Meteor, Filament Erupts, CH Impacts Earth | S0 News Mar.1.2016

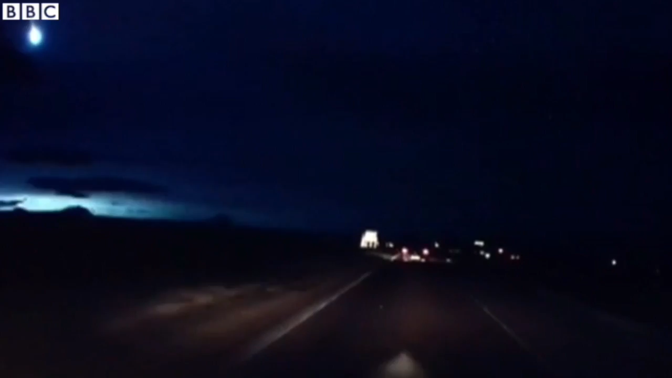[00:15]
Last night, widespread reports of meteorite explosions stretched across Scotland.